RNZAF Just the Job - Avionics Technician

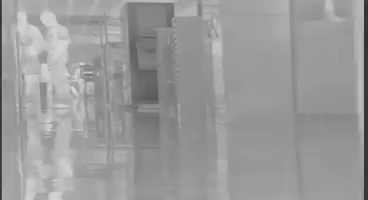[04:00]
So they don't need to twist? No. They're all looking at the same thing at the same time. Inside the turret there is a coloured daylight camera, a high zoom spotter camera and an infrared one as well.
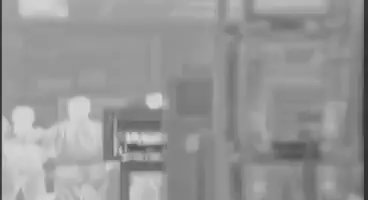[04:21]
I'll show you some of the things the system can do. Should be able to pick this up.